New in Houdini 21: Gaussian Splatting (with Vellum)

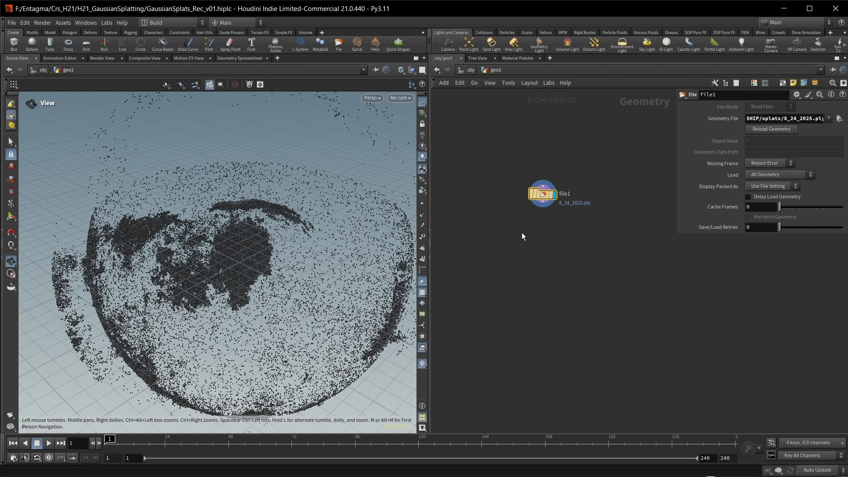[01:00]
However, these are currently not attributes that Houdini wants, and for this we can use the new Beg G-Splat node, which takes those attributes and converts them into Houdini attributes. Now, the options here are mostly self-explanatory. You're going to leave this checked if you used non-linear sRGB, so your typical images, to train your Gaussian Splat. You use this to convert those attributes into something Houdini can use. You can also check this if you want the special features of Gaussian Splatting, so actual reflections or refractions in the data as well.
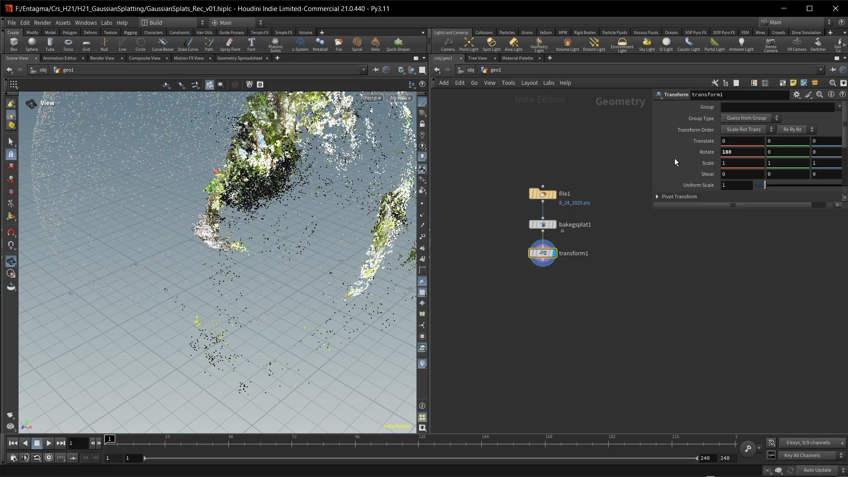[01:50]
With this done, I can also orient my Splat correctly using a Transform node, finding this in, and rotating it 180 degrees around the x-axis, and now we can finally zoom in and see that I Gaussian Splatted a flower in here.